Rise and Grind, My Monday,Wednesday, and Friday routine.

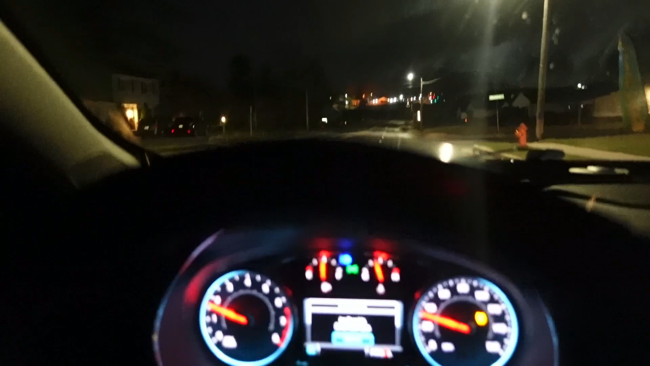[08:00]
so this is definitely my favorite thing about uh waking up early in the morning this is my definitely my favorite thing just driving on
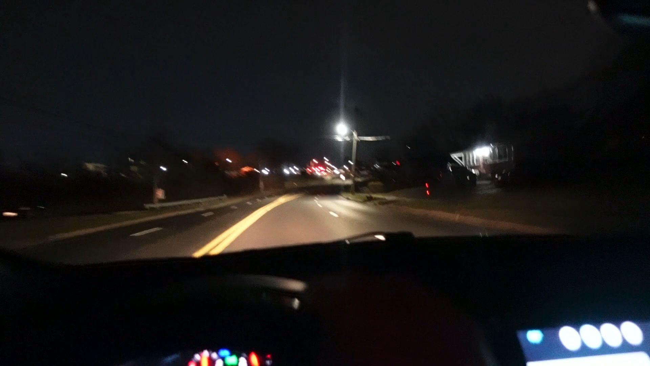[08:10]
the roads and seeing that no one is here like no one is out and that just kind of means to me you know like like you'll see like one or two cars and i don't know like what they're doing but i just feel like you're pretty much you're up before everyone you're you're trying to be better you know you are trying your hardest there is no one out like literally there are some days where there's like one or two cars there's some days where there's literally no one out like right now like it's just it's a vibe you know and it's a mental thing too that i really think helps
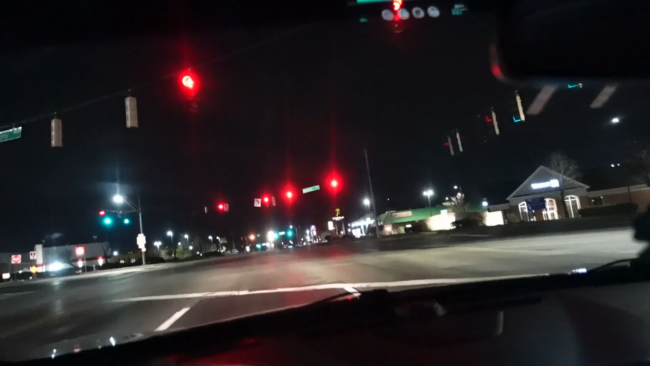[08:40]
you like you know well we just made it i just made it i got the water